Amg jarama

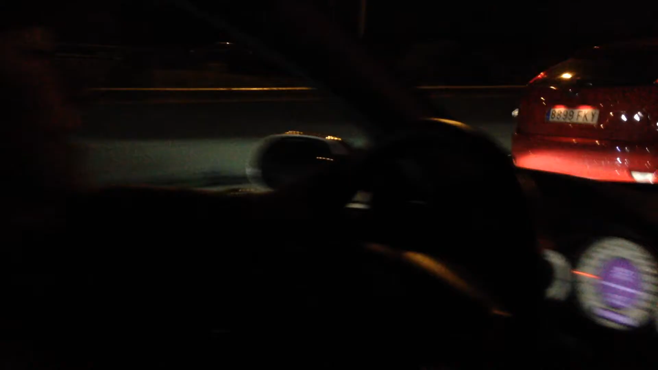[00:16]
conduciendo que no se ve absolutamente nada pero bueno es cristina
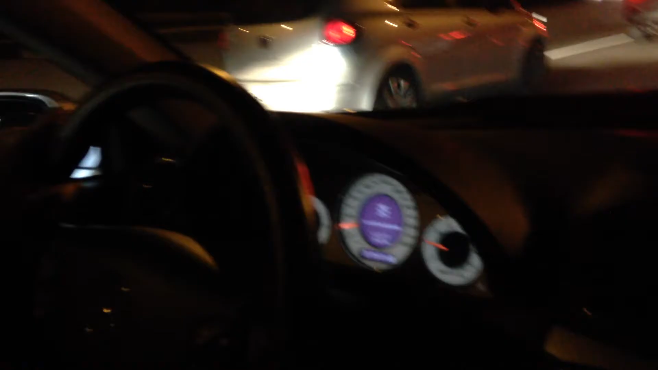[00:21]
aquí lo lleva tenemos a ver qué pone el cuadro tenemos una bombilla fundida